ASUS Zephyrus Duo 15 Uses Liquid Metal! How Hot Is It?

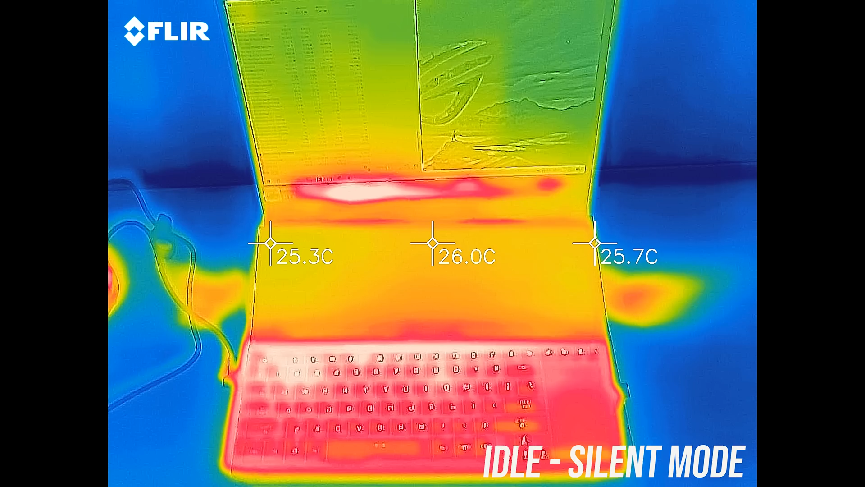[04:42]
with the stress tests going it warms up to around the mid 40s and felt warm but not hot.
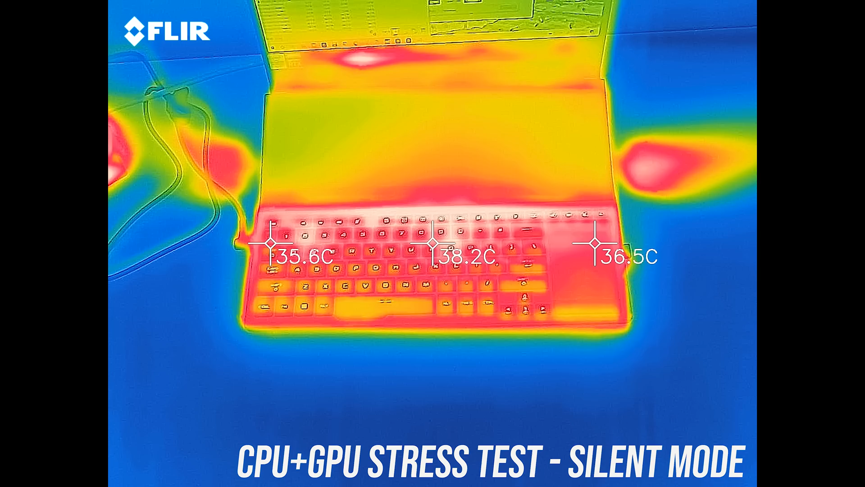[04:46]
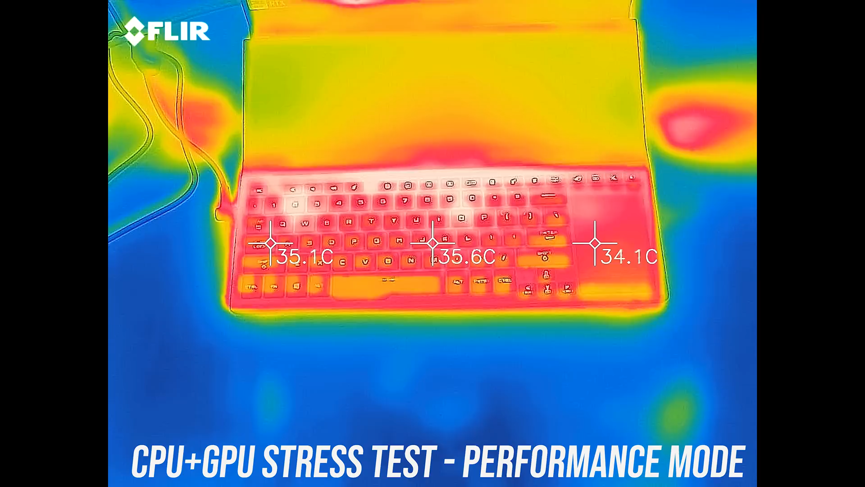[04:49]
Performance mode was similar, turbo mode was also pretty similar, then manual mode with the fans at maximum was a touch cooler.
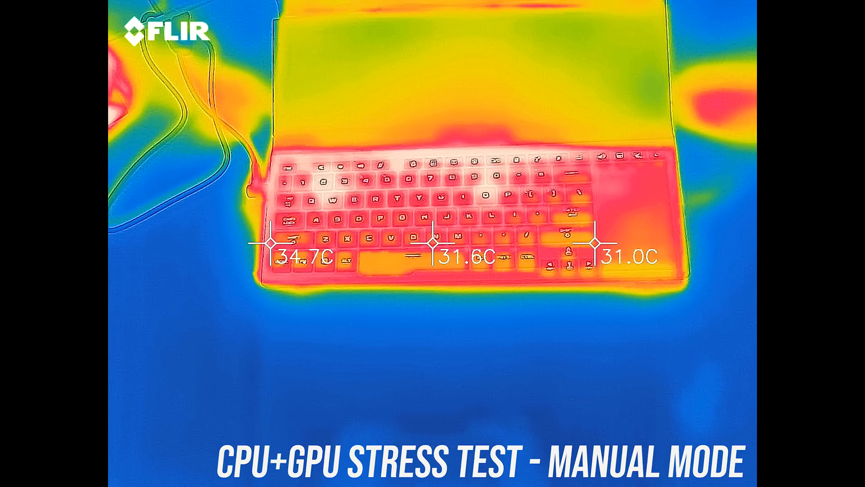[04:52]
The screen above the keyboard didn't seem to heat up as there's a large gap between it and the rest of the machine, plus there are air intakes behind it. Let's have a listen to fan noise next.
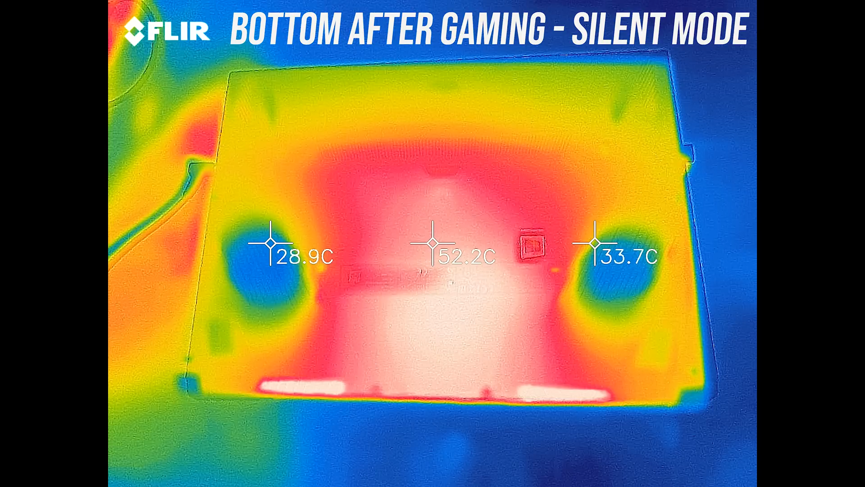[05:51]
In silent mode with the quieter fans though, the bottom of the machine did actually feel quite hot to the touch towards the back, so you'd definitely want to keep it on a desk and not in your lap in that scenario.